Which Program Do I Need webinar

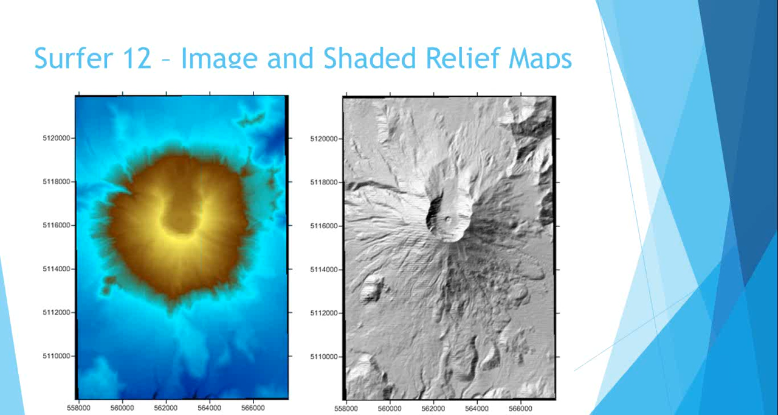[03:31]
Similarly, the shaded relief map will use color to indicate the orientation of the surface relative to a user defined light source direction. This is useful when wanting to create a map that has the effect of a sun shining on the surface. The portions that face the sun will appear lighter while the others appear darker. Surfer can produce two types of 3D maps, a surface and a wireframe. A surface will appear as a smoother surface with a height corresponding to the Z value of the grid file. The wireframe will connect the Z values with lines of constant X and Y values. The intersection of the lines occur at each grid node with the height being proportional to the Z value in the grid file.
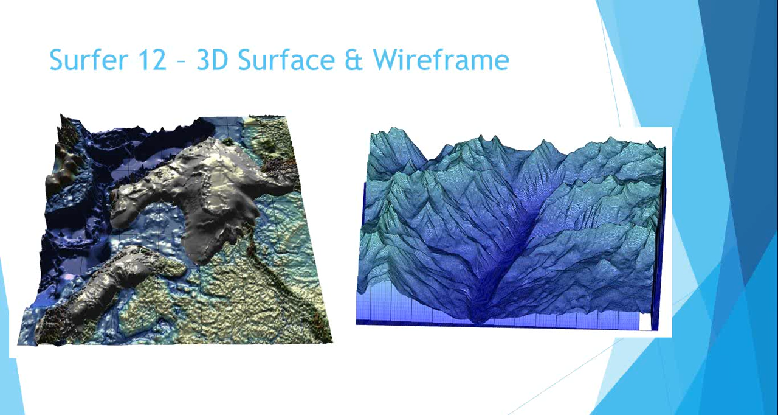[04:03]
The number of columns and rows in the grid file will determine the number of X and Y lines drawn.